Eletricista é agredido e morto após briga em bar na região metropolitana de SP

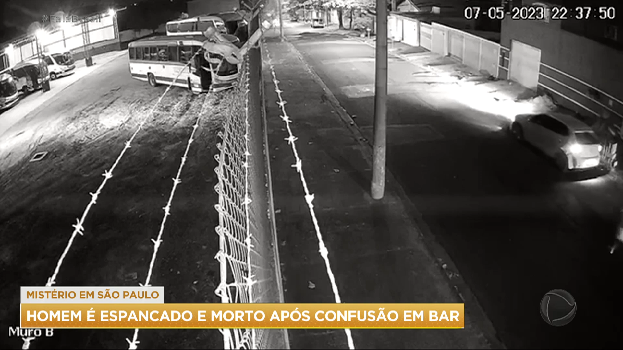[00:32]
O homem desce e tenta enfrentar a dupla, mas está em desvantagem. Leva um soco e cai. A partir deste trecho, decidimos borrar a imagem. O rapaz leva vários socos no rosto. Ele também é agredido com chutes. A vítima já está desacordada. Um dos homens se afasta. O outro continua ali e chega a pisar na cabeça do rapaz. Os agressores decidem ir embora. É que logo no começo da rua, tem um homem se aproximando, empurrando uma moto.